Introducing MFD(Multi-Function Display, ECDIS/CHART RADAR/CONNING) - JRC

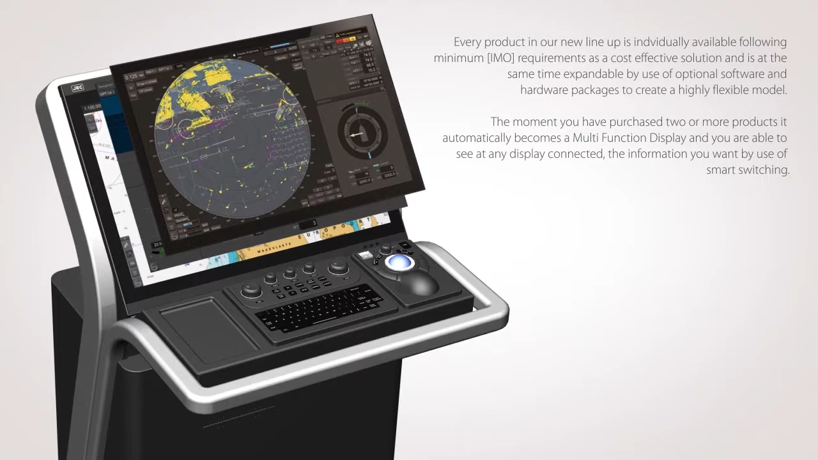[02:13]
and is at the same time expandable by use of optional software and hardware packages to create a highly flexible model. The moment, you have purchased two or more products, it automatically becomes a multi-function display, and you are able to see it any display connected, the information you want by use of smart switching. Chart radar. Ectus.